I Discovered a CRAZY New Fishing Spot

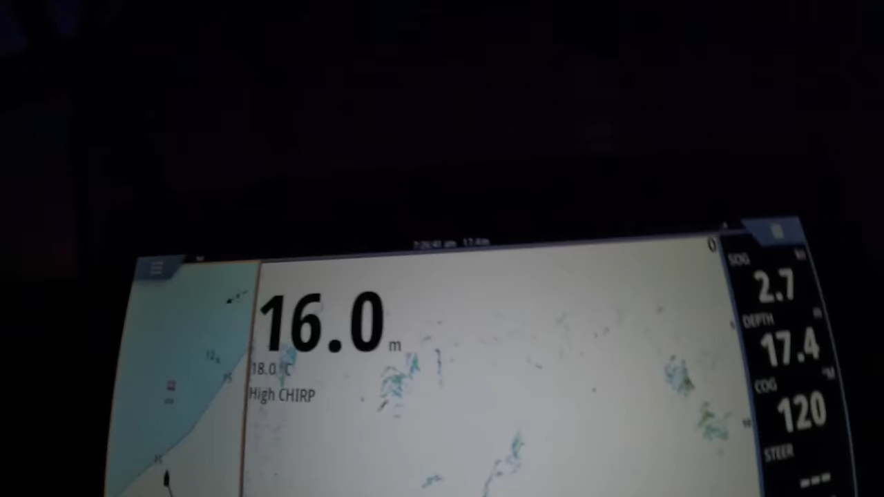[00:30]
On screen: water 18.0°C
There's a lot of bait. There's a lot of bait in the area.
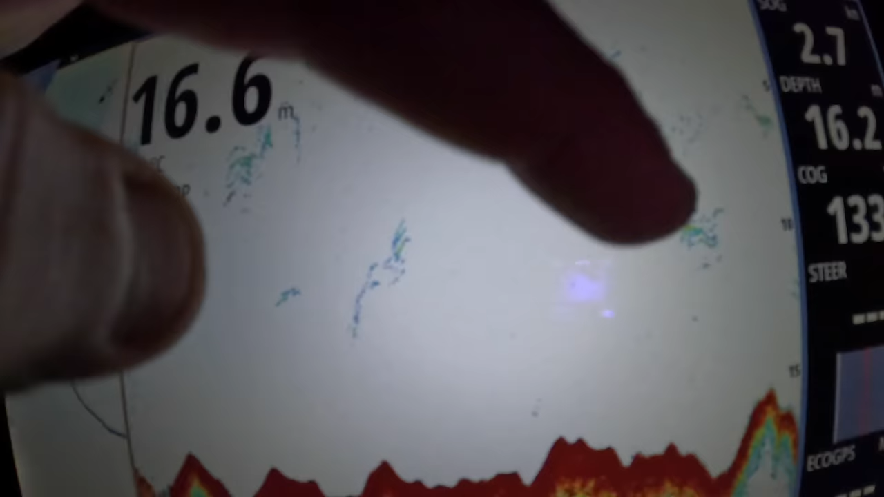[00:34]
You can see this here. I haven't even got to the spot yet. The spot's kind of just in front of me.
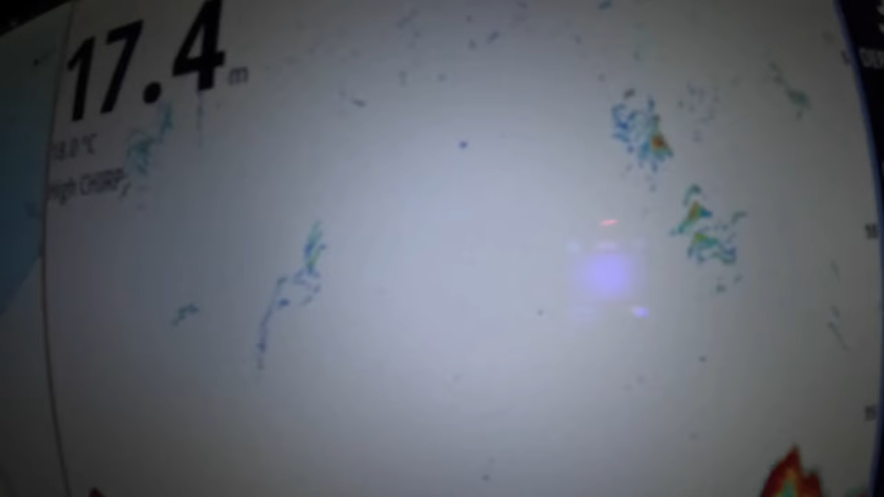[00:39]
On screen: depth 17.4 m
Just gonna keep on driving and see what is here. But already with that level of bait, I'm happy enough with that. Then I'm just gonna fish here.
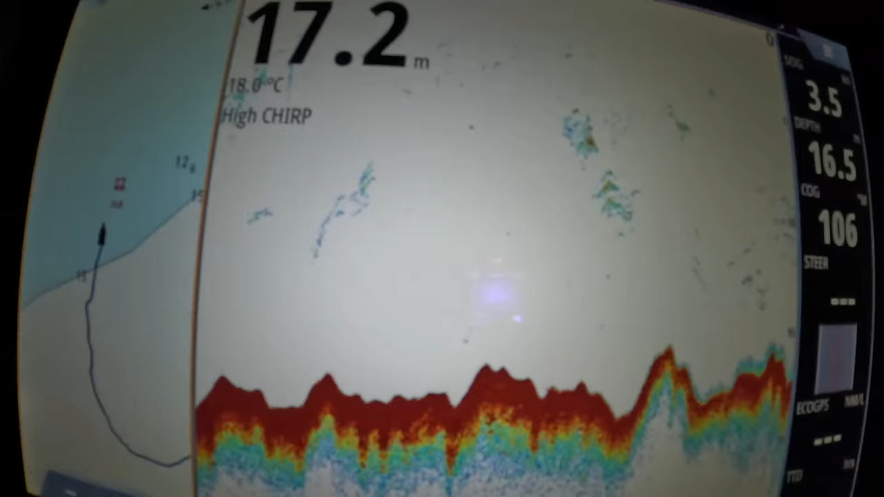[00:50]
On screen: water 18.0°C
I'm not even gonna have to go and check anything else out. There's a bit of fluff, a bit of bait hanging on the bottom, a bit of bait mid-water. Oh, wow. Yeah, no, this looks good.
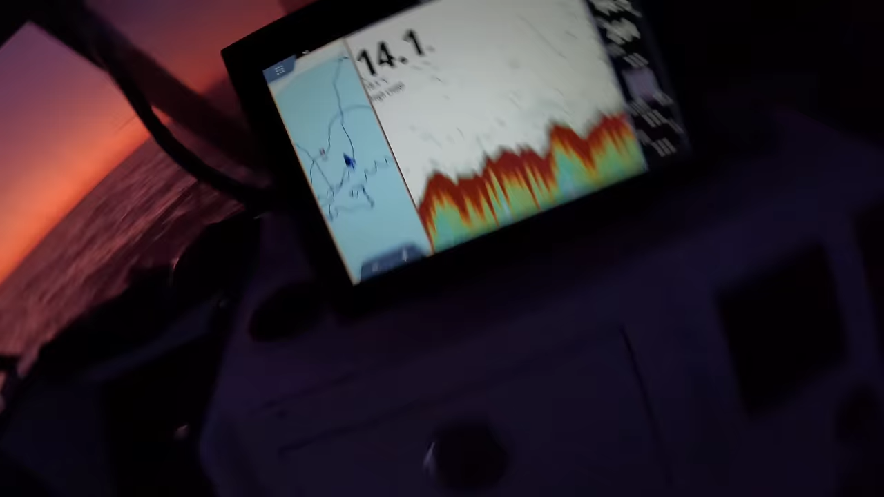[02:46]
That's my snap bait falling to the bottom, so I can literally tell when it's getting close to the bottom. But normally I'll just let it fall.
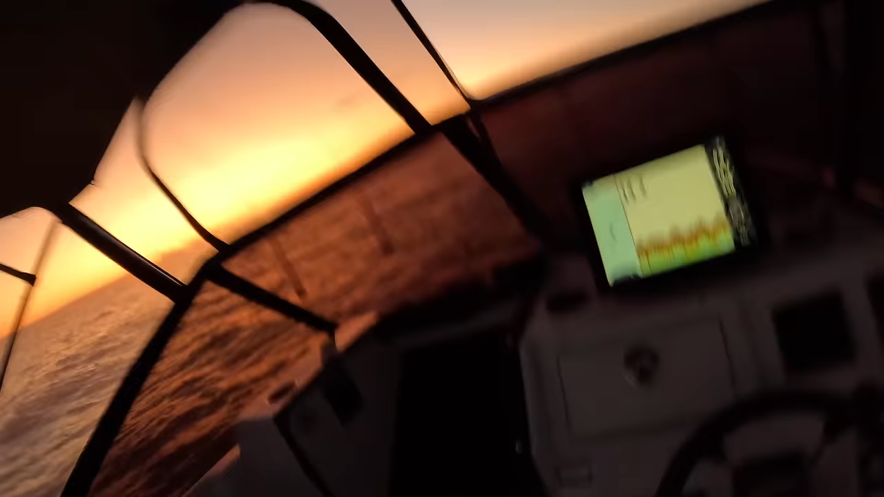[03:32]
There's my snap bait. Hasn't made its way to the bottom yet. See that line there?
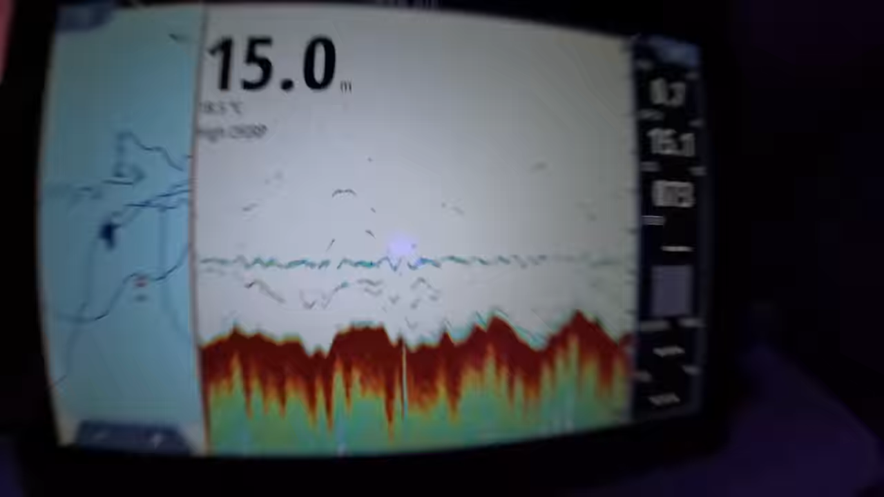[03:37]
On screen: depth 15.0 m
That's my snap bait just dancing at 12 meters. So I'll drop that the rest of the way.